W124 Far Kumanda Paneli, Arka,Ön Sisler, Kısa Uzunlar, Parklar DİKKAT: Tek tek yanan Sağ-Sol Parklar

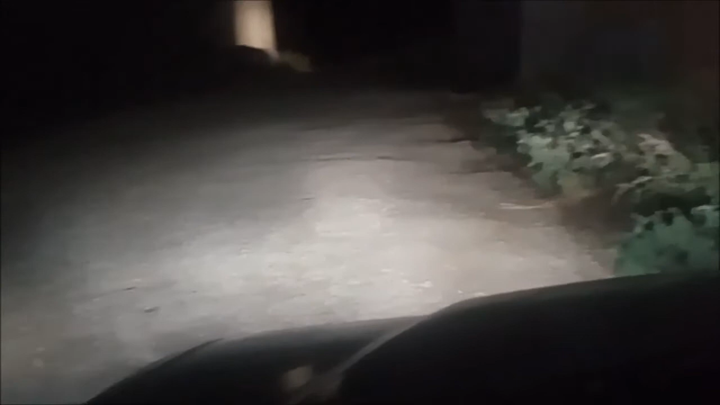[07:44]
şimdi siz farlarımız yanıyor siz farlarımız daha sarıdır bildiğiniz gibi sarı renk sisi dağıtır normal kısa farlarımız floresan ampüldür